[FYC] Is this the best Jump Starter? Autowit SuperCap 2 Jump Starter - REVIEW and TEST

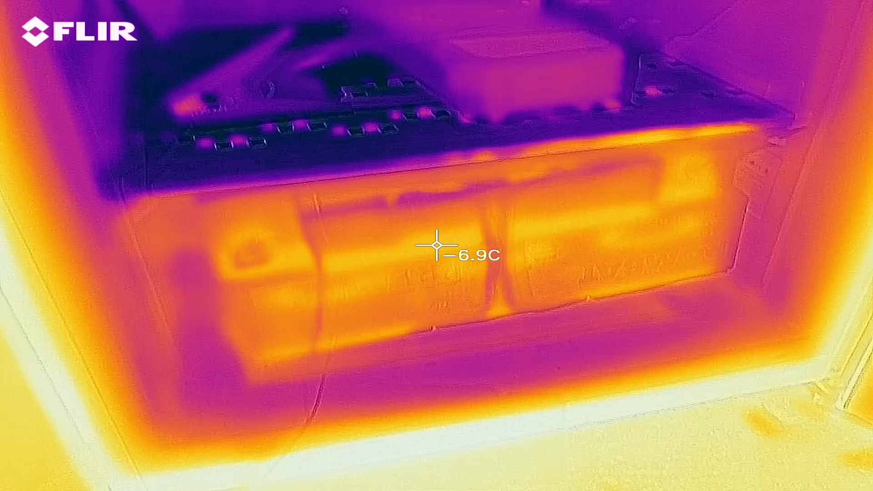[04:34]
After a few hours, the super capacitors were at minus 27 degrees celsius and the battery is at minus 10 degrees. Without the jump starter, we have 529 cranking amps.